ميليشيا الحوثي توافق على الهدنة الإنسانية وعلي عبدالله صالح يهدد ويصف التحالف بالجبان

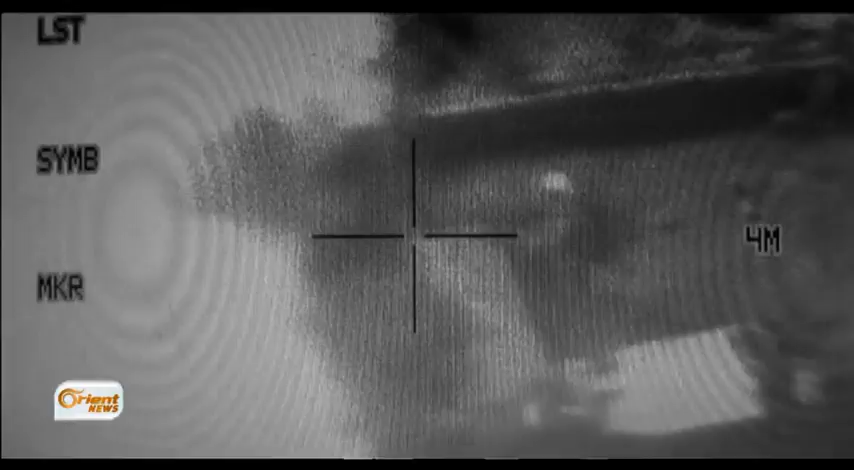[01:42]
من جهتها وصلت غاراتها على مواقع الميليشيات الحوثية حيث تمكنت من تدمير مقر القياد مهد المشاط في صعدة كما
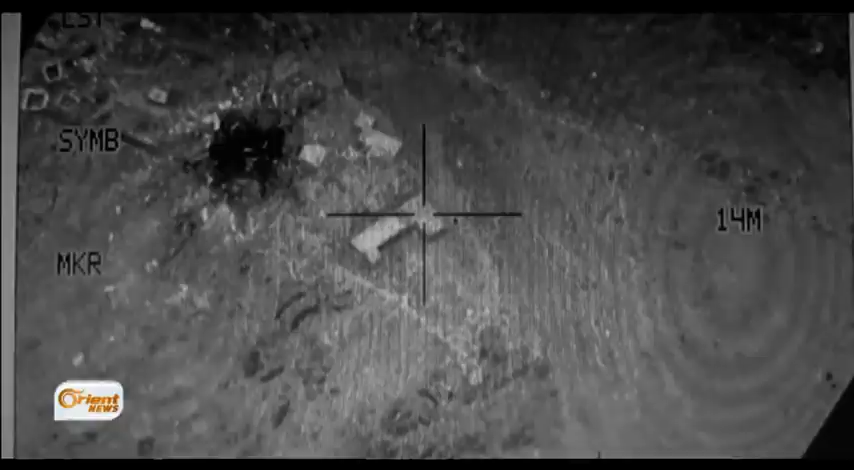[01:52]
قصفت تجمعا لميليشيات الحوثي في منطقة السدة بمحافظة إب وسط
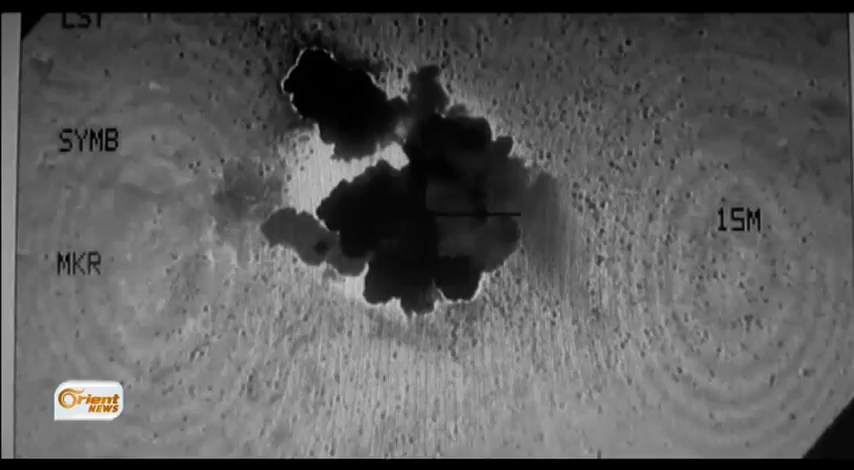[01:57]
اليمن وتجمعا للدبابات والآليات في البقع ودمرت
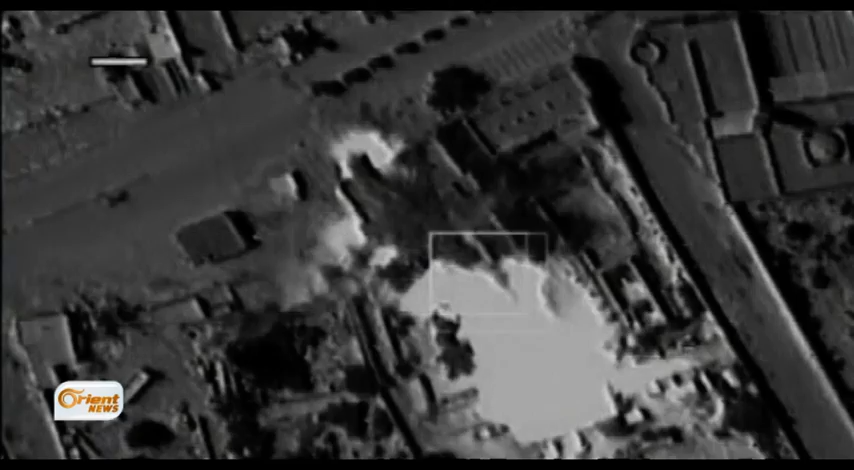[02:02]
طائرات التحالف مقرين عسكريين لميليشيات الحوثي بصعدة بينما
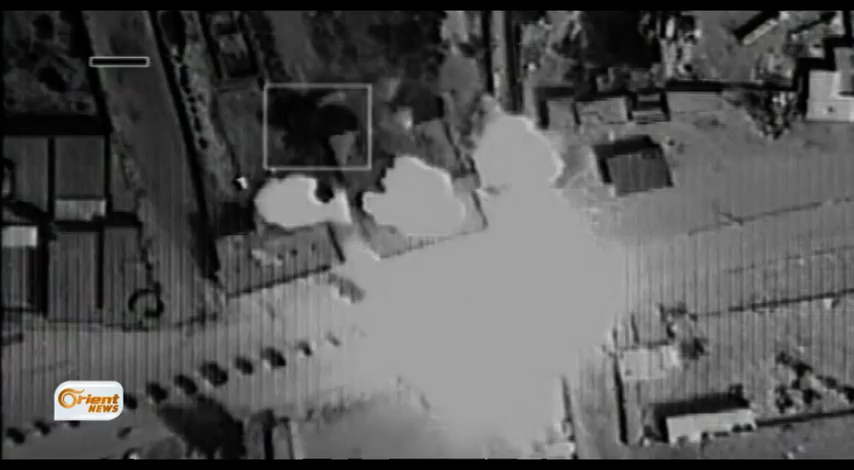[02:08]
قصفت بشكل مكثف معسكرا حوثيا في نظير غرب صعدة وأبنية عسكرية